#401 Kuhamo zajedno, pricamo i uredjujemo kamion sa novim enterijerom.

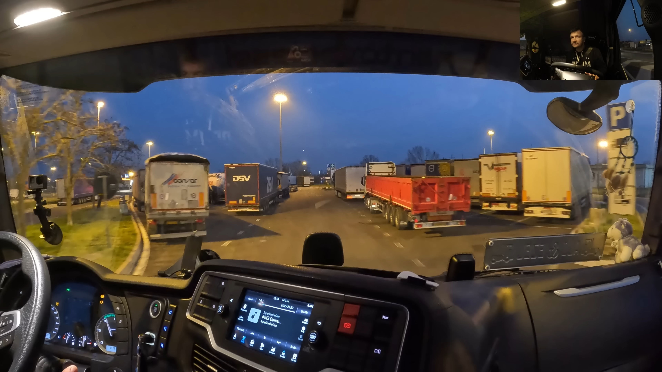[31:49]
Ja se nadam da je tamo parkirao gdje ja uvijek parkiravam u tim tamo nekim tim zonama.
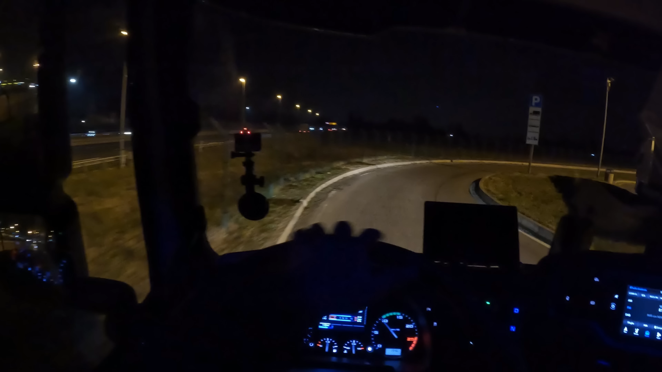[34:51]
U potrazi za parkingom osvjetljenim da možemo da vršimo naše izmjene u unutrašnjosti kabine.